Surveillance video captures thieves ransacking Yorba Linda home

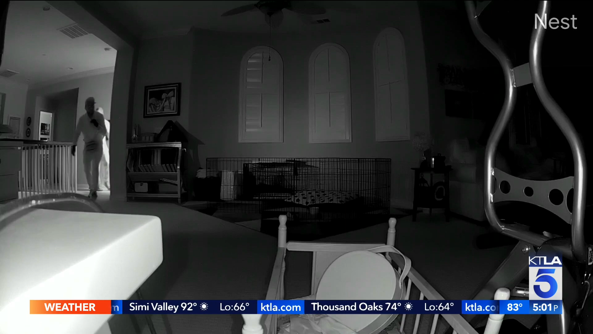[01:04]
A couple of intruders struck around 730 in the evening, Thursday, October 13th, at an upscale home in Yorba Linda.
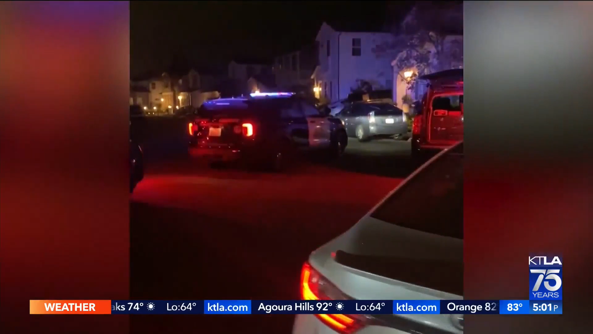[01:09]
Investigators with the Orange County Sheriff's Department believe the thieves may have used lawn furniture to shatter a sliver.
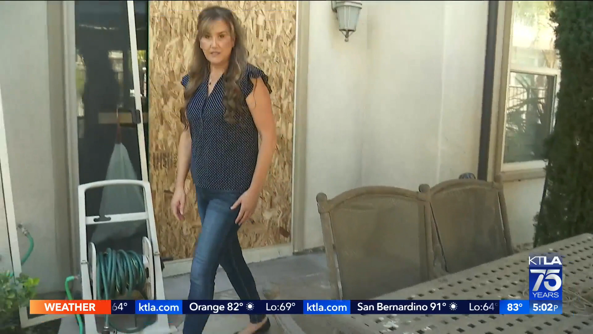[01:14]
There was a sliding glass door in the back of the home.
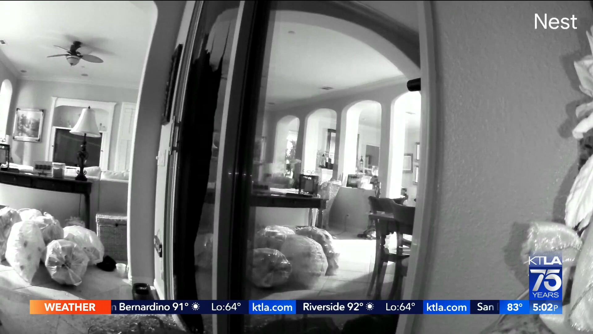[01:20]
The rear camera did not work and for some reason alarm sensors did not initially work,
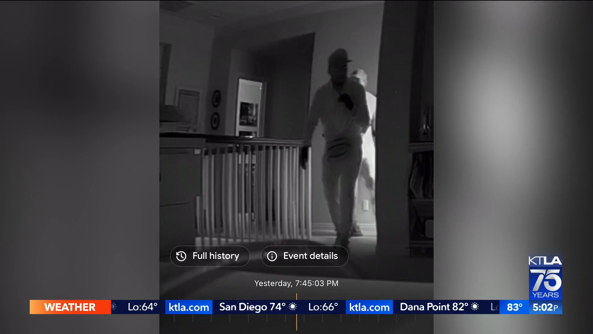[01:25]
allowing the criminals free access to pick through drawers and closets and spaces for 14 minutes.
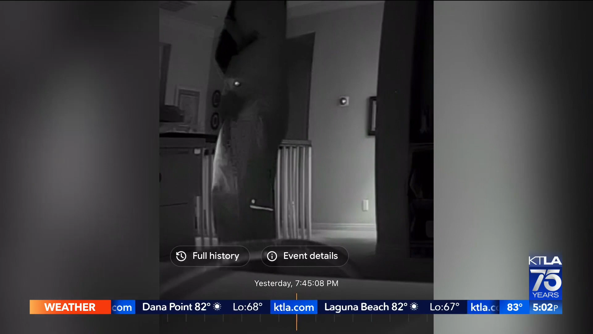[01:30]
The home is nestled in a cul-de-sac on Hoosier Lawn Way.
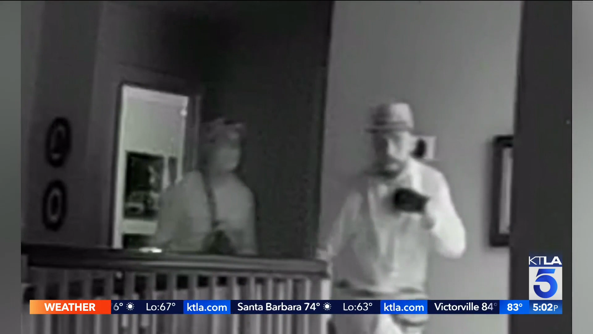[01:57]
We can see the burglars right there in our bonus room, just going through our stuff, going into the kids' room.